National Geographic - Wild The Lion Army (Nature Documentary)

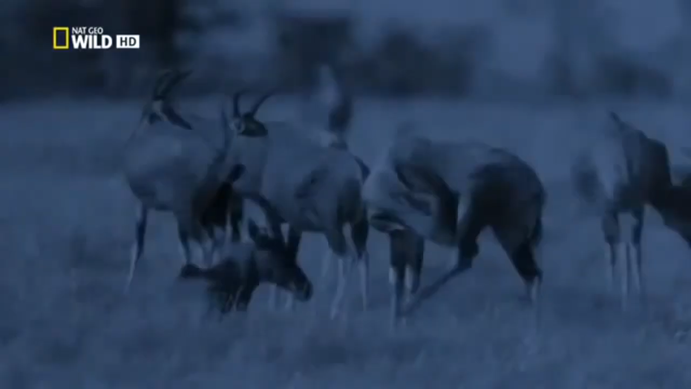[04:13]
The night-adapted eyes of both predators and prey can see as far as we can in daylight.
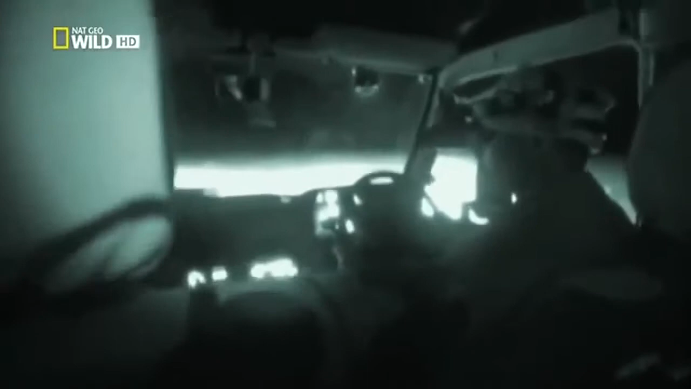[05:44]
In this blackness, night vision goggles will only function with infrared light.
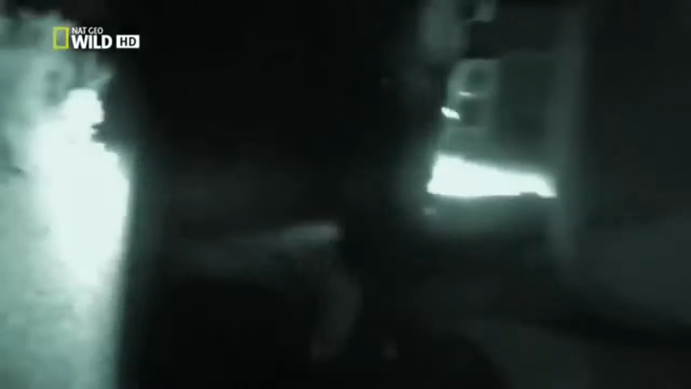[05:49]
Okay, take it easy. Just turn to the left now.
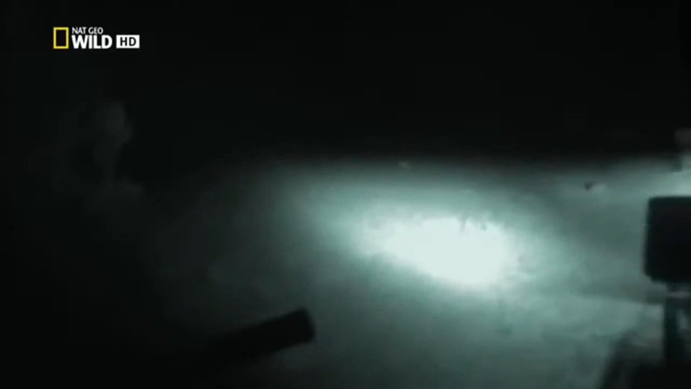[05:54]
The infrared beams are invisible to predators and prey.
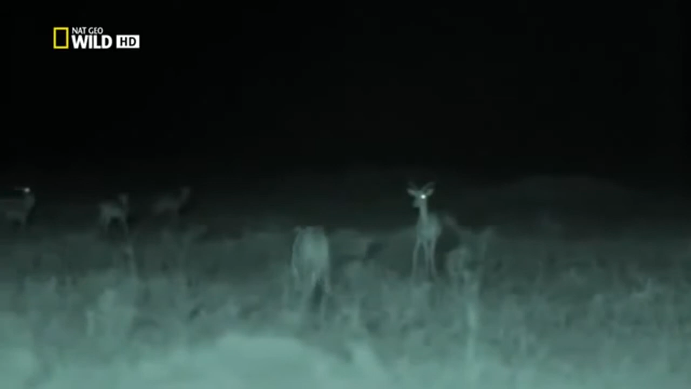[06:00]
Our infrared camera allows us to observe how the dark leaves the animals almost blind.
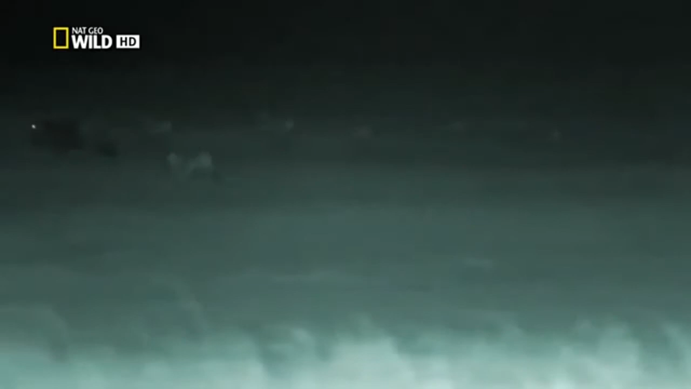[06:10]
Yet when the action moves into the distance, even powerful infrared lighting can't reach. But we can follow the action further.
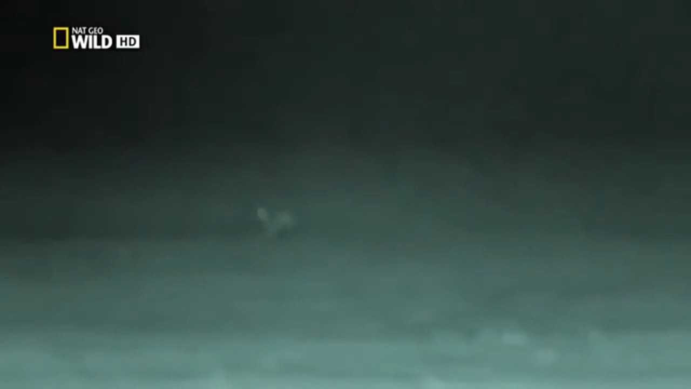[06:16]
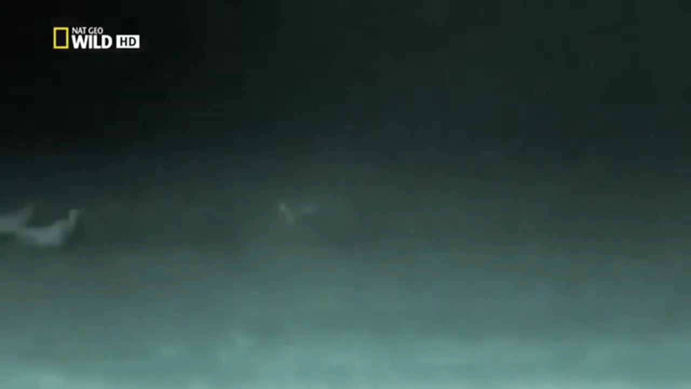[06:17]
With this, a new high-resolution thermal imaging camera.
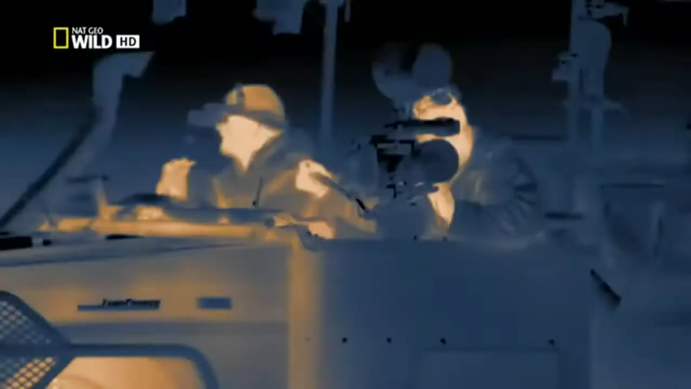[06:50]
Armed with these 3 revealing cameras, starlight, infrared, and thermal, we can now witness the most action-filled hours in the lives of lions and follow them, night and day.
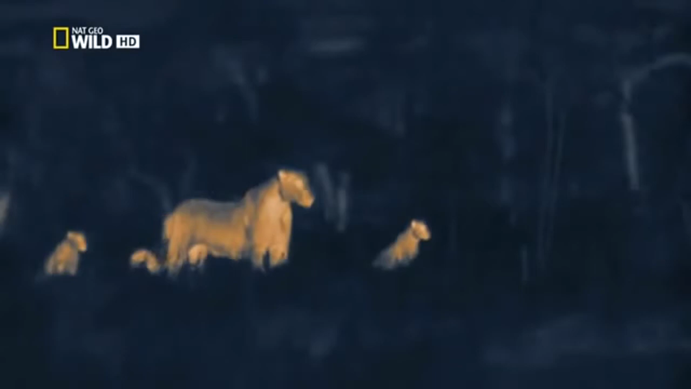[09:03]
These lions are hunting. On this starry night, the pair can't see other animals more than 60 meters away.
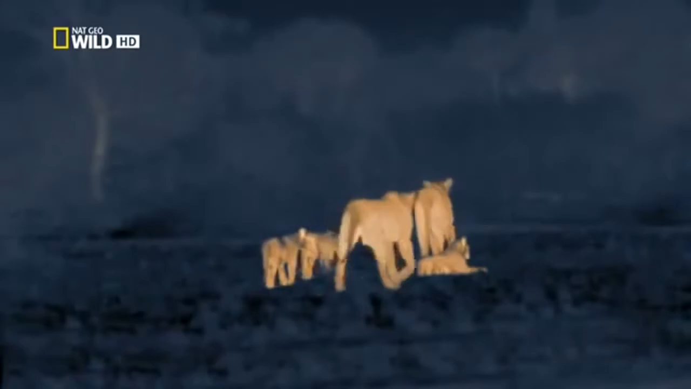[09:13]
They are locating prey by scent and sound alone. Listening, smelling, learning about what is happening around them, picking up the news.
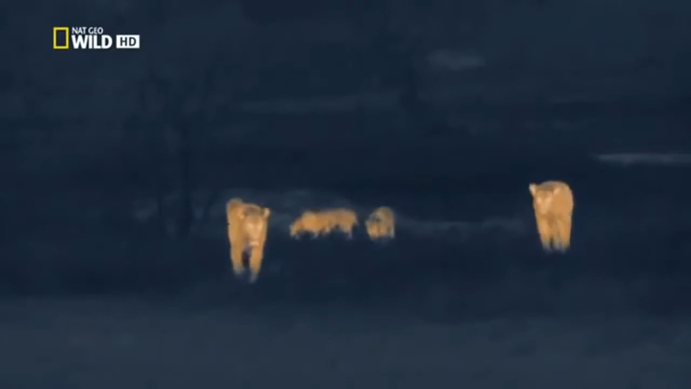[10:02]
The cloak of darkness lets the two hunters move into the open without being seen. They'll need to be quick. Soon, the rising moon will reveal the lions to their prey.
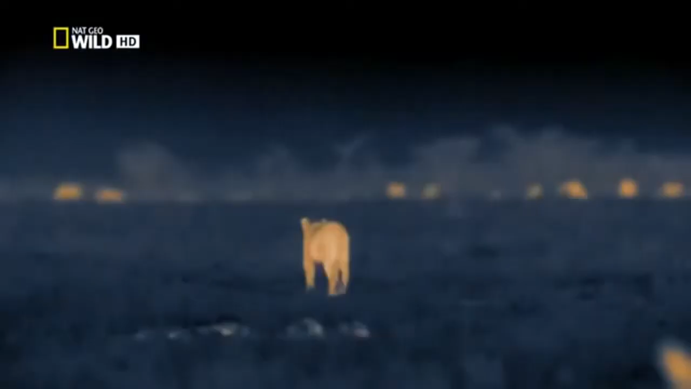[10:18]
Their senses are alert. The sound of grass being uprooted indicates grazing animals nearby.
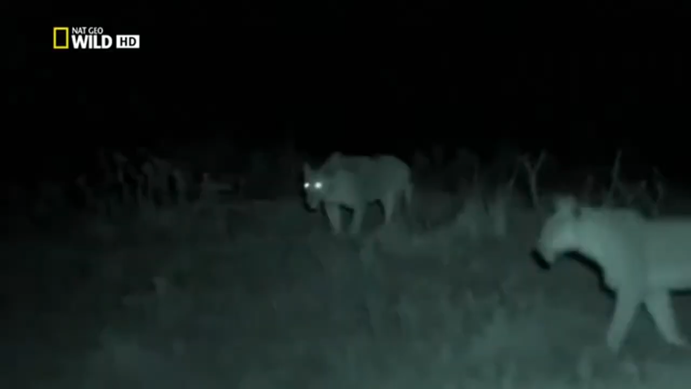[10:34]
Scent on the breeze gives the lioness an idea of how many animals are there and what kind. Wildebeest, impala, and topi are all potential meals. These two are a well-honed team.
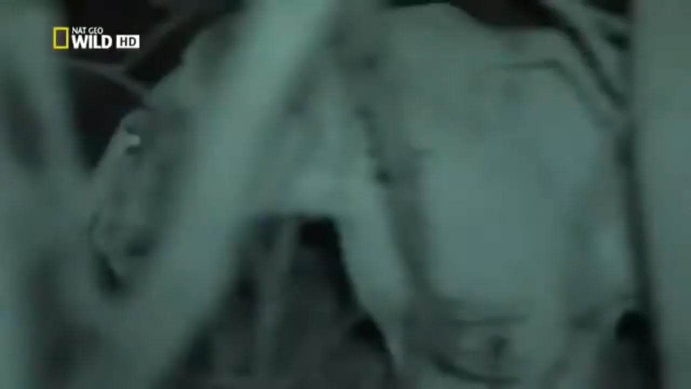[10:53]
One is normally a chaser, and the other usually does the catching.
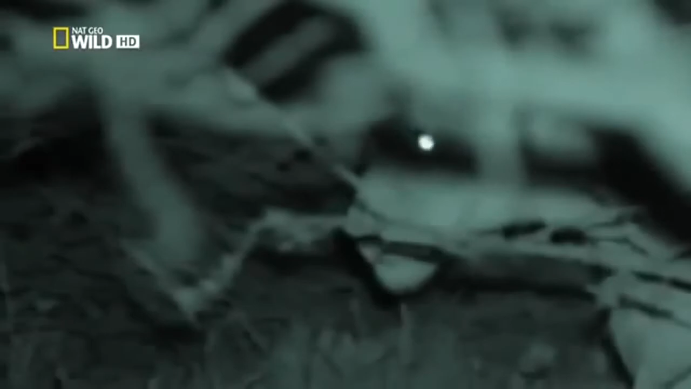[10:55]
But the paper-dry grass makes it difficult for the lionesses to move without a sound.
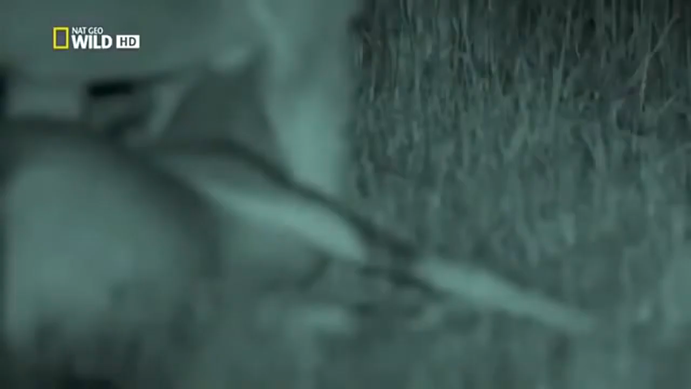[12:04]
The catcher squeezes the topi's windpipe in a death grip.
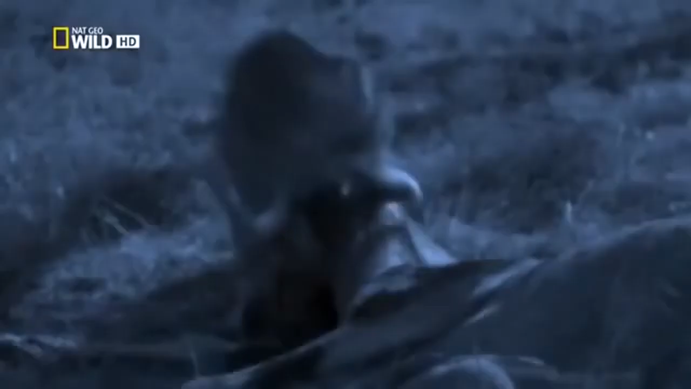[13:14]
They can practice killing moves they'll need later in life.
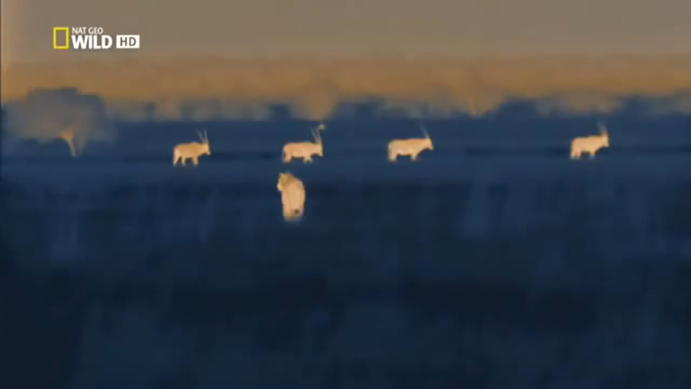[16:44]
These cubs have barely begun to find out which animals they can eat or even what they look like.
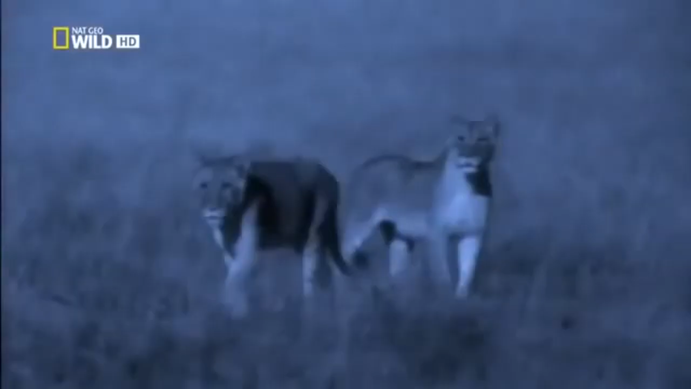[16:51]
They approach to get a better view.
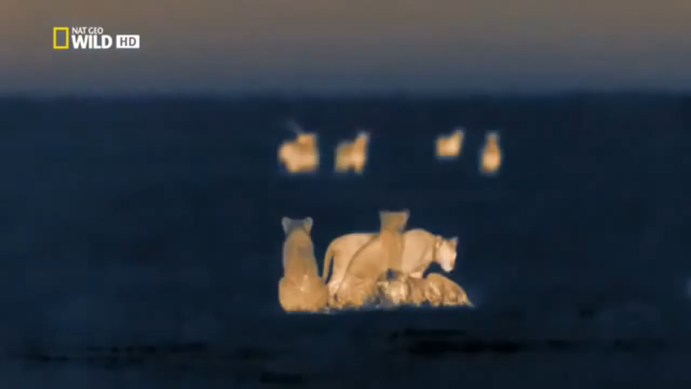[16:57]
This could be their first chance of some real action.